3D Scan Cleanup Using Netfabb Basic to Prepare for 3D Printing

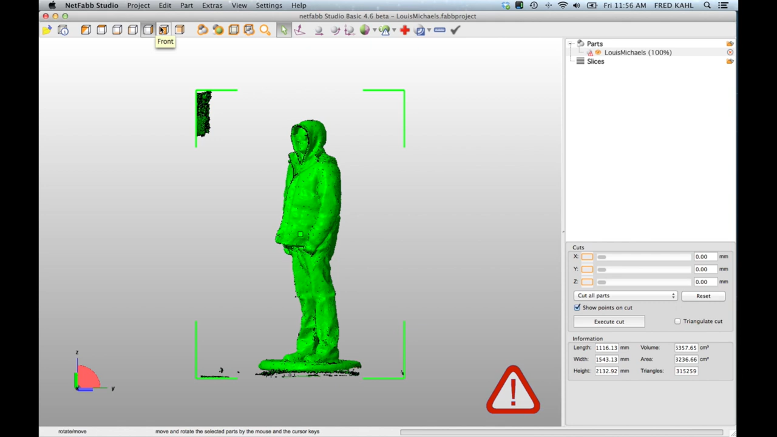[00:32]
clean up a scan done with my Scanatron 3000 rig and so let me walk you through my my process. So I've just loaded this mesh that was scanned with Reconstruct.me. The first thing I did was I've just righted the file and I want to I want to turn this guy so he's facing us.
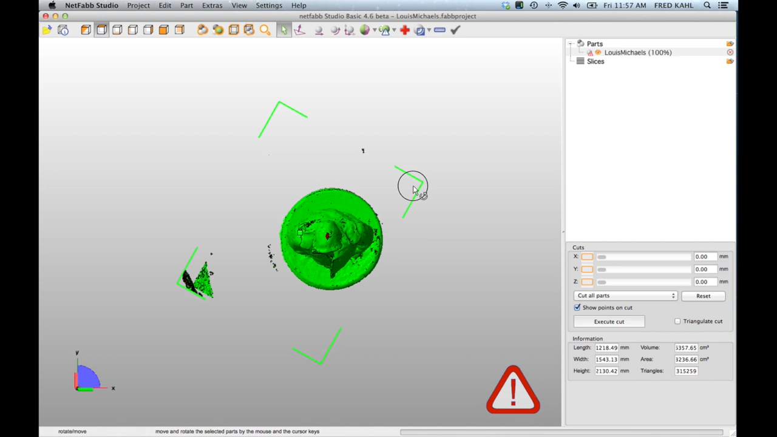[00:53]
One of the things the z-axis is is different in Reconstruct.me than it is in 3D printing software so I just want to write this guy right side up and get it more or less level. But the problem with the mesh right now is it's not a watertight
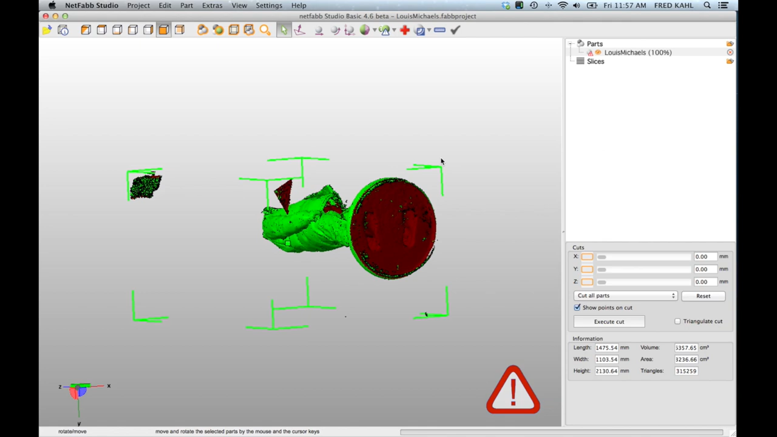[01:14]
solid so we want to close up all these holes in him and get rid of some of these floating bits so netflab I'm using netfab basic it's free software off of the netfab website you notice the exclamation point down in the corner here that's flagging that this is a not a printable file it's there's problems for the mesh so we're going to go to the red cross up top here which
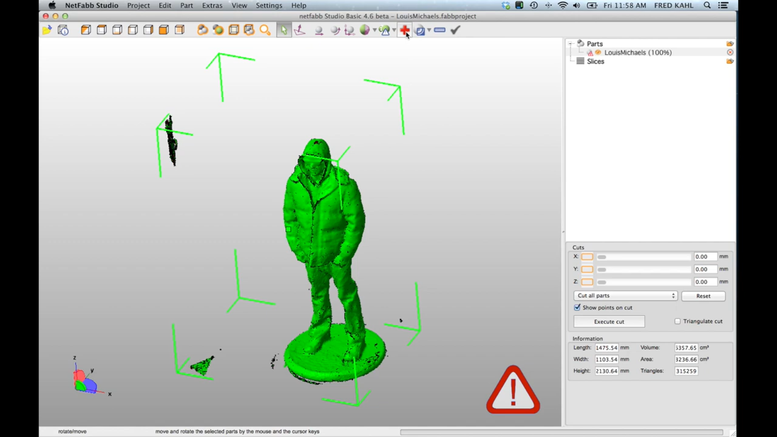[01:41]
is their repair screen so we
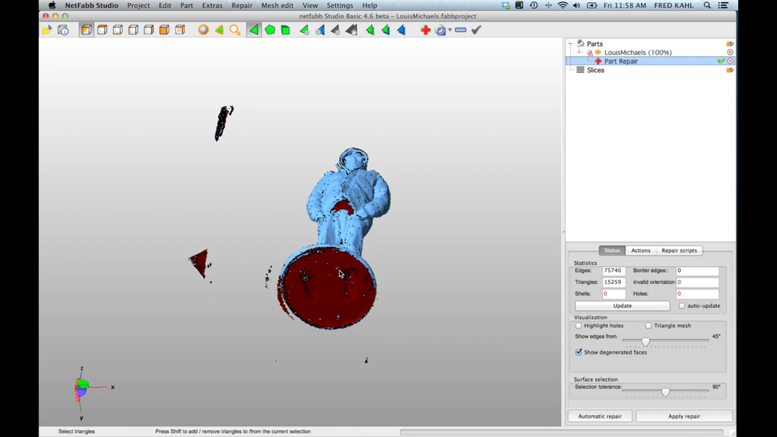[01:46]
can see all the little floating bits first thing I'm going to do is I'm going to right click let
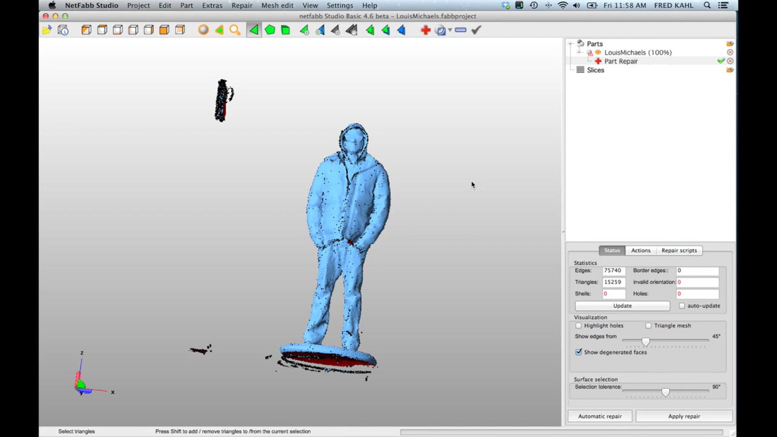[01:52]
me deselect all right right click and select this shell so the part I want to keep has all highlighted green and the other parts are not so from there I'm going to inverse my selection there's a menu item up top here the green and blue triangles toggle selection and this is also available in the edit menu toggle selection so
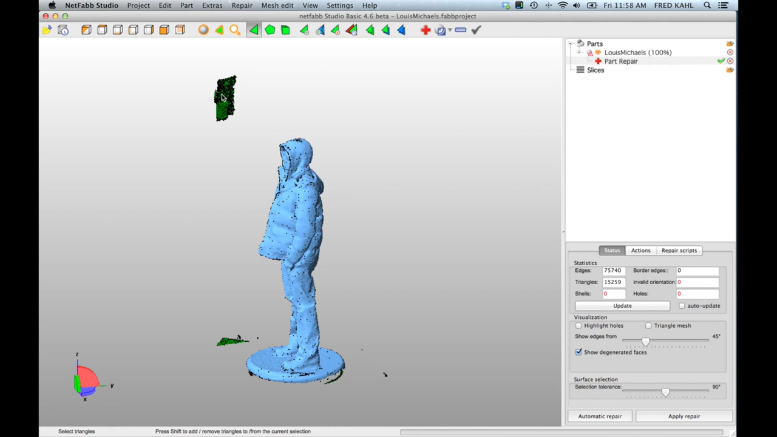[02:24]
now all the parts I don't want are highlighted green I'll go to this little triangle with the red X and remove selected triangles bam so now we have only the mesh that we want and it looks pretty
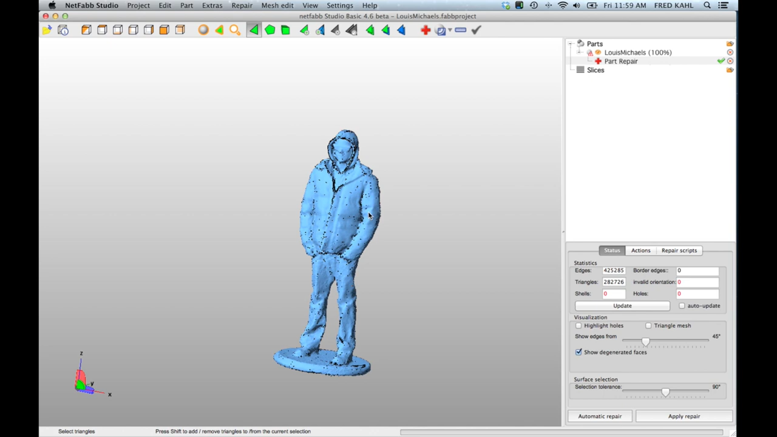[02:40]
clean this is a nice clean scan you can see we've got a couple little holes
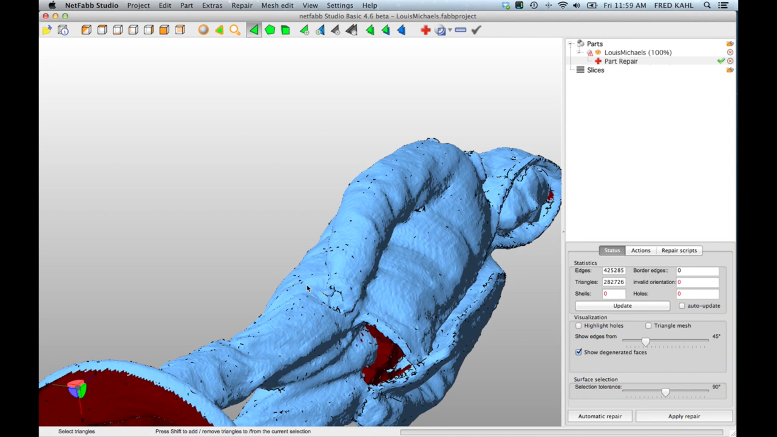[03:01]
holes or oh here's a good example so there's some little floating bits up inside of him so let me right click here and I'm going to select this surface
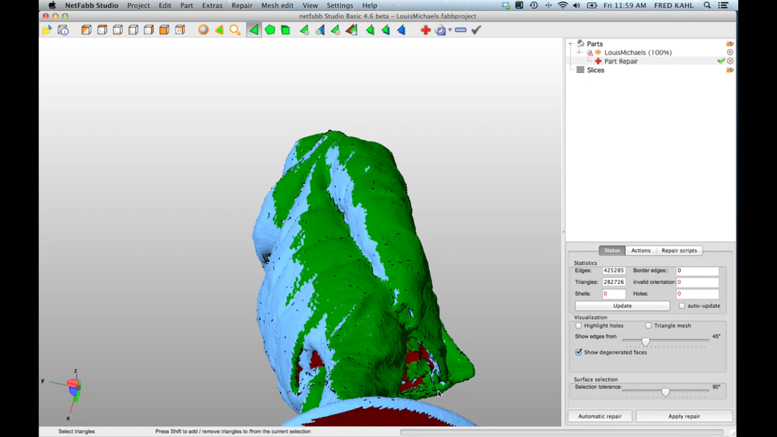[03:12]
all right so that selects the whole surface that's no good I'm going to click select and select a bunch of
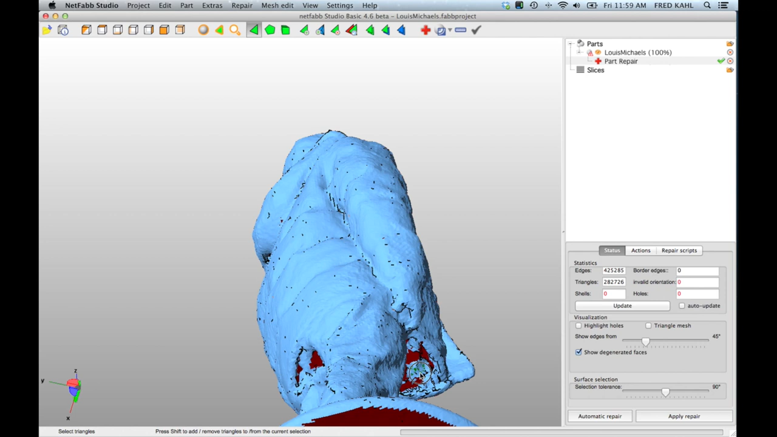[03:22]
triangles within this little floating bit here and my goal is to just sort of select as much as possible of that little floating bit here let's do it with this other hard to see up in here but again we're going to just select some of these little floating bits I just want to make I'm holding the shift key as I'm dragging around on here so that I'm selecting a lot of these little points
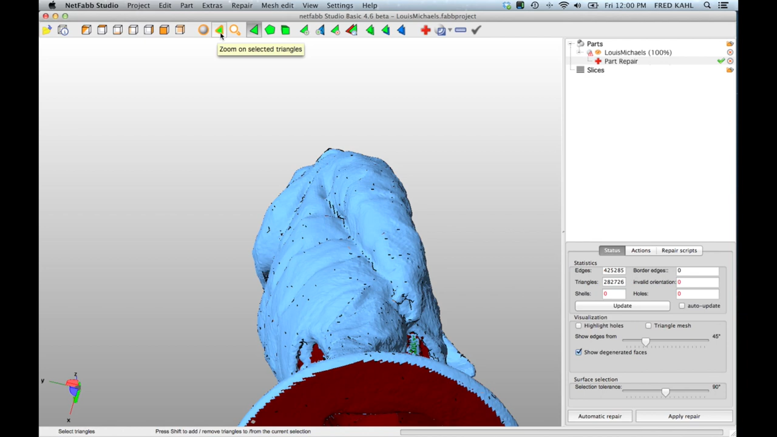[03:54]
and I can click on this green triangle up above and it zooms in on that part so let's grab a couple more of these guys I just
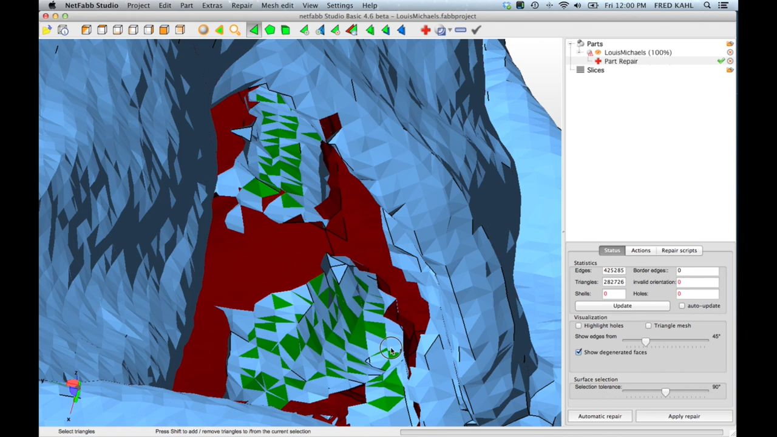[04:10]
want to try and select as much of this stuff as possible all
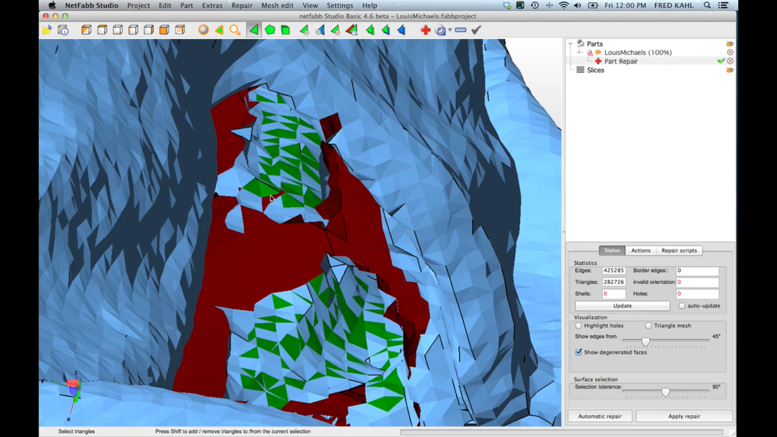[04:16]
right now obviously I'm not getting lost my place not getting everything that I need so what I want
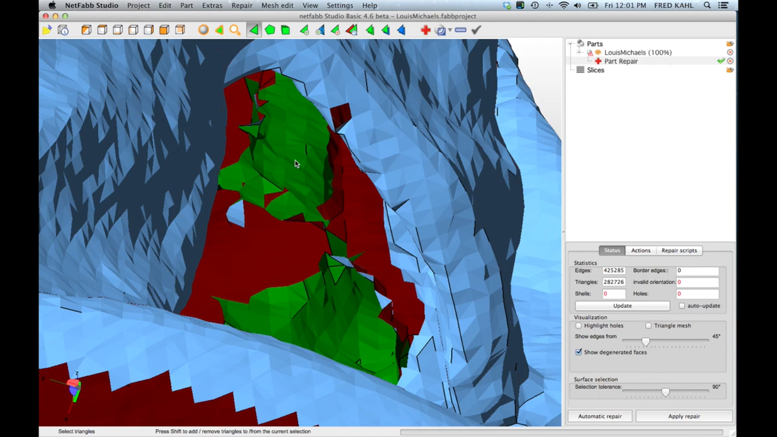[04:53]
all right now we zoom out I'm sure we're
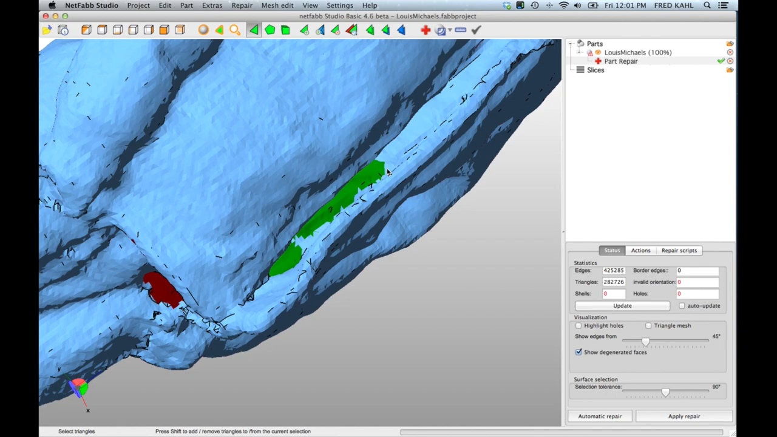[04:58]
starting to get some stuff on the other side of the coat but I'm okay with that we're gonna
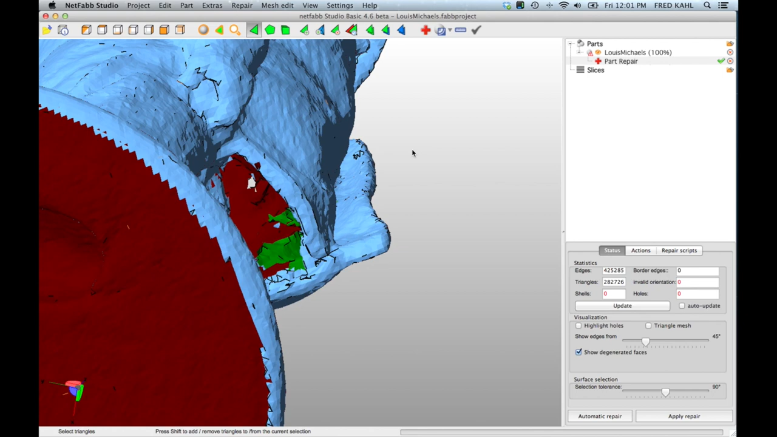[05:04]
we're gonna be okay so I'm gonna delete those points and you'll see now we've got a little hole
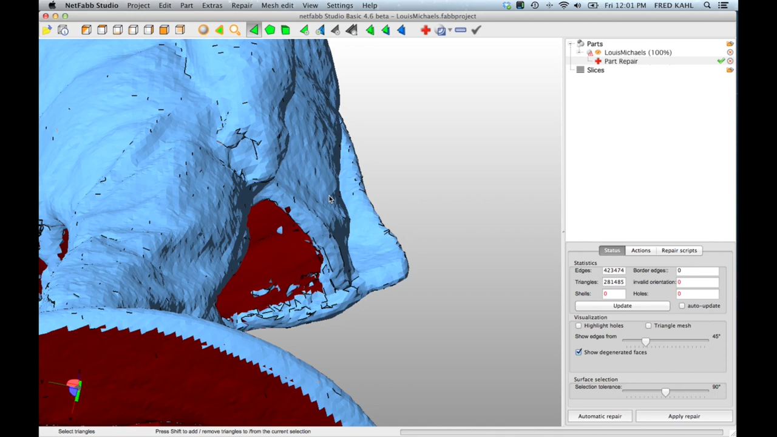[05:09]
now for reference there are some other tools in that fab so you can also if you're worried about it you can actually use this
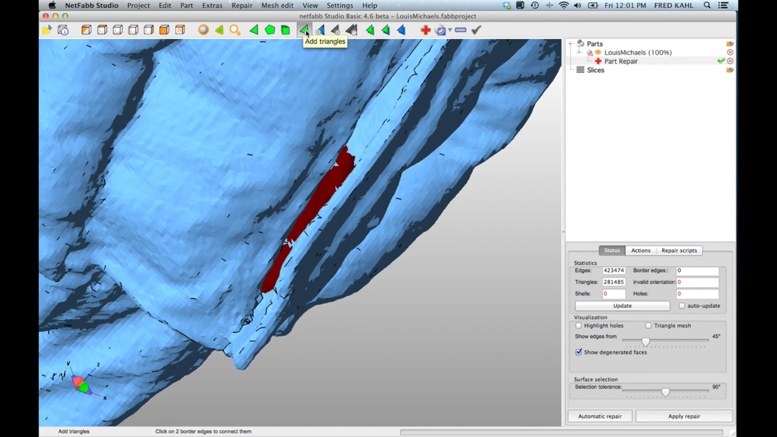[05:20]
tool to add triangles so for example I could draw a little bridge and sort of give it a little guide for where I'm gonna want to build
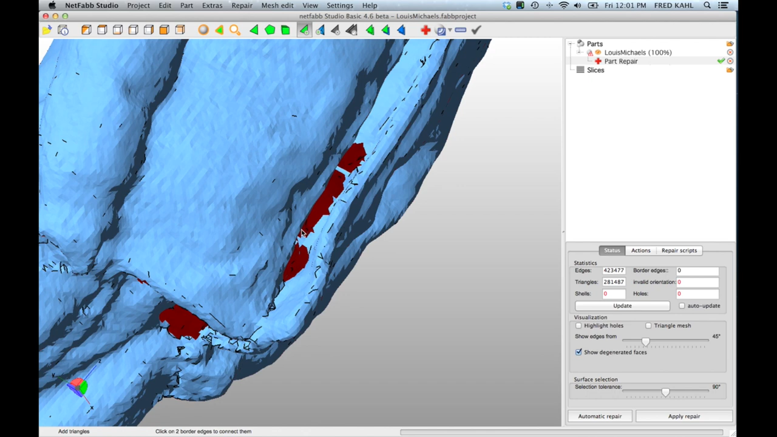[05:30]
surfaces I'm not so worried about the ability for it to repair this I think it's gonna be okay but if you ever need to
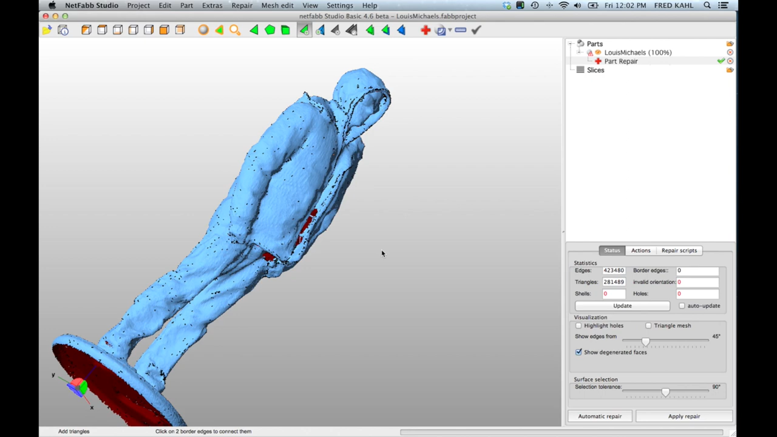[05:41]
kind of build bridges for where you want to have a repair happen you can use this tool to add some triangles in okay but
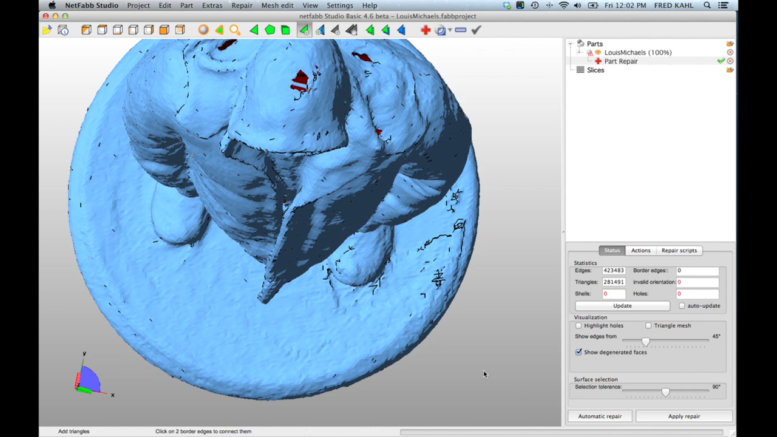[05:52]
basically now we've cleaned out the parts we don't want I'm gonna do one more time I'm going to select this shell
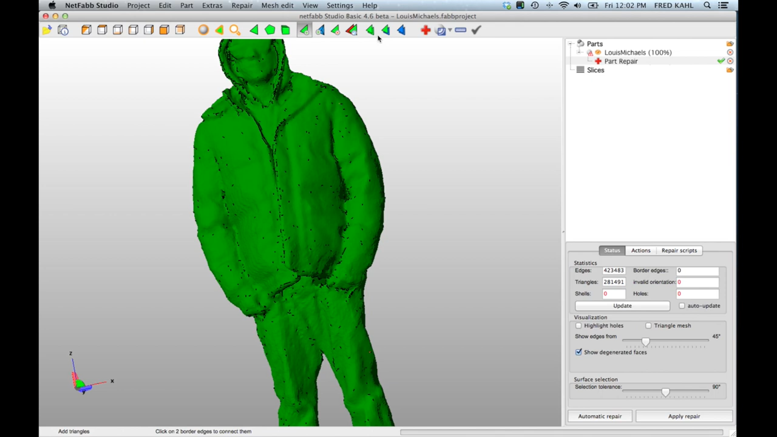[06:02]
toggle to select inverse so any little floating bits
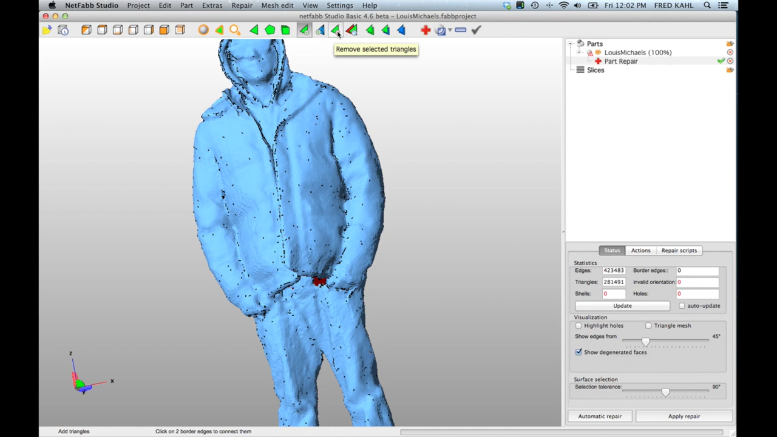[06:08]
inside of them I can delete one last time and now let's run the automatic repairs but I'm just gonna click this automatic repair button down bottom default repair execute we'll see the project the process bar down at the bottom and what it's going to do is going to close up all these holes and this is a pretty clean scan so it won't take too long but it takes
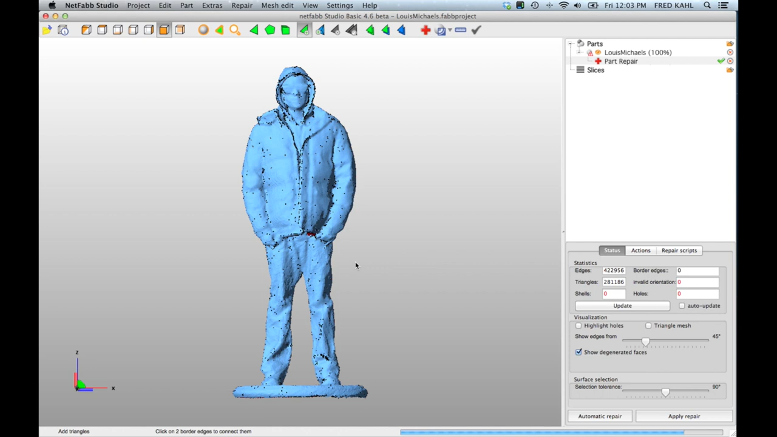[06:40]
a little while and you'll see this surface at the bottom close up all right someday this
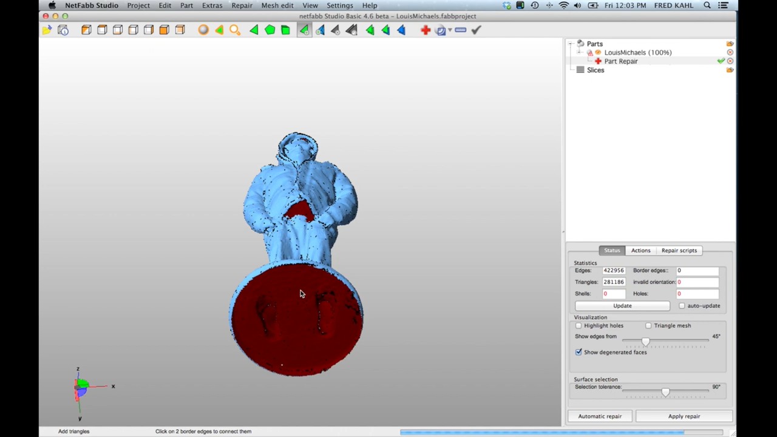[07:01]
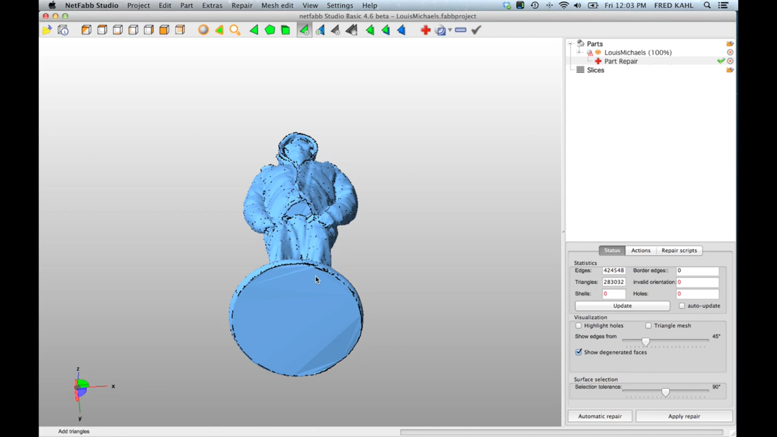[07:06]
week there we go so we have a nice clean little closed
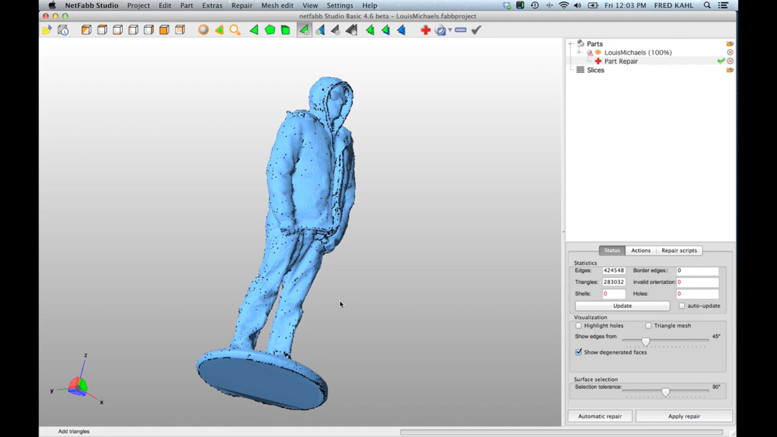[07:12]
up thing this is almost ready for printing but it's not quite so I'm gonna click apply repair it'll prompt me to remove the old part I say
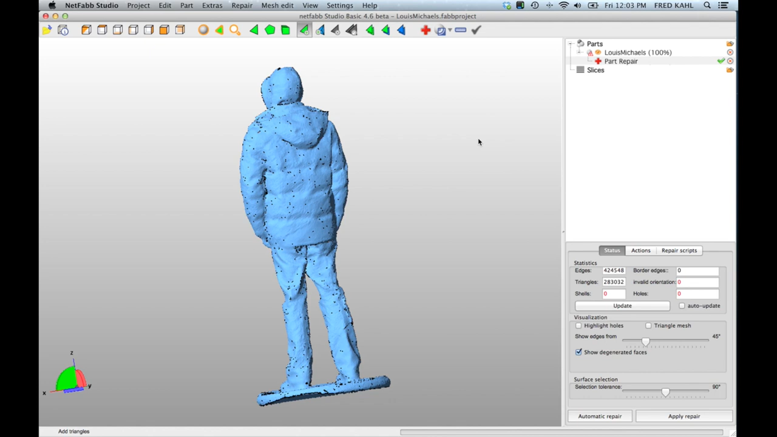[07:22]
yes and we're back in here so there's two problems that